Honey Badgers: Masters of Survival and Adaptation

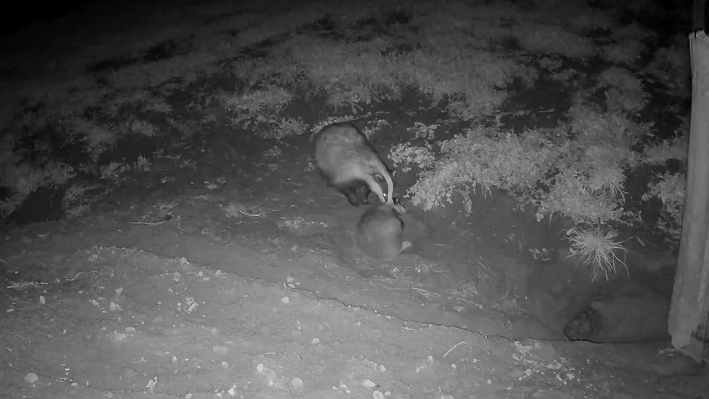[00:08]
These fearless animals are packed with explosive violence and aggression, befitting a strong and mighty animal.
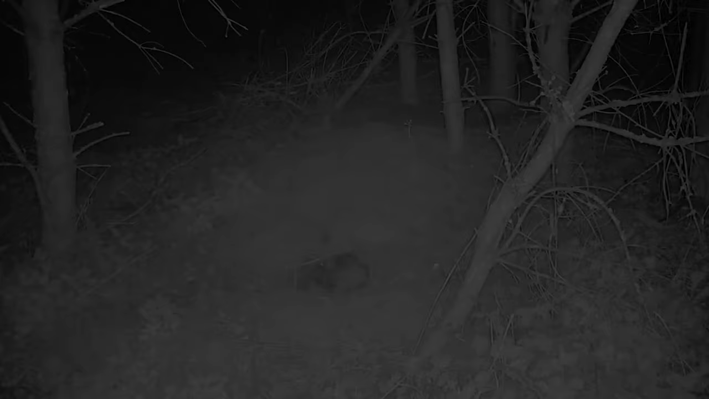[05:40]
In this video, two raccoon dogs charge at a honey badger, busy hunting for bunnies in a hole. As usual, the honey badger's reflexes kick in, and it charges back at them, seriously warning them off.
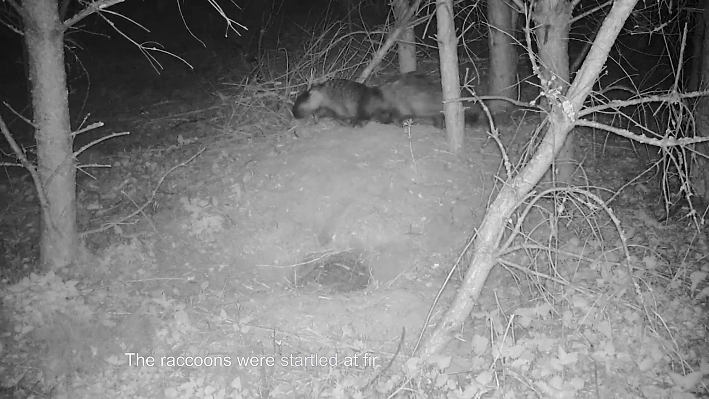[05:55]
The raccoons were startled at first, but they decided to stand their ground. The honey badger checked the hole again, and decided that the fight might not be worth it.
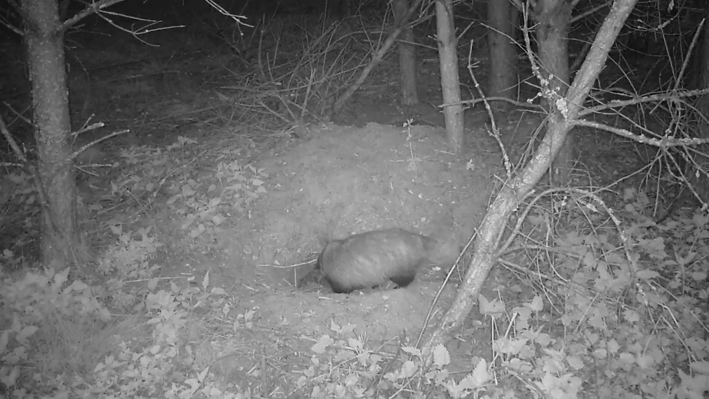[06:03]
Probably, it has been there for long with no luck. The dogs searched as well, but nothing to show. Guess our guy knows when to back down after all.